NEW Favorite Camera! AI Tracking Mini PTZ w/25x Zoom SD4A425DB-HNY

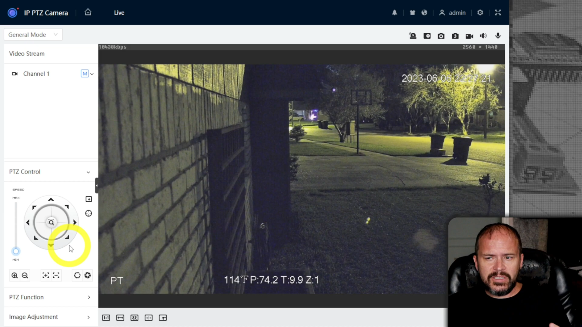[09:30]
I think it's like three speeds adjustments, so lots of speed adjustment stuff to make everybody happy, right? So let's take a look at the bench.
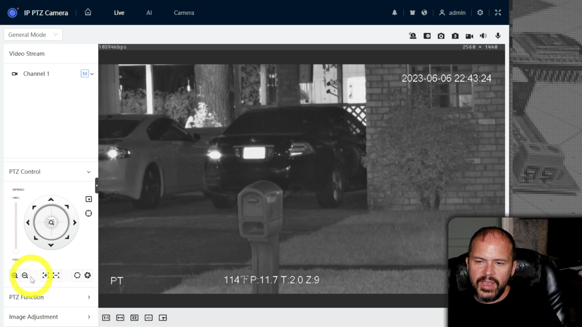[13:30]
Um, because of that larger sensor and then you doing the IR is just more designed for that and actually not a bad thing to do. Um, might actually track things a lot better.
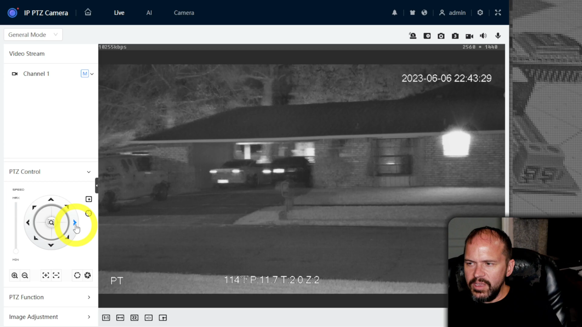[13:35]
So I didn't want to run through some day shots just to show some of the zoom capabilities.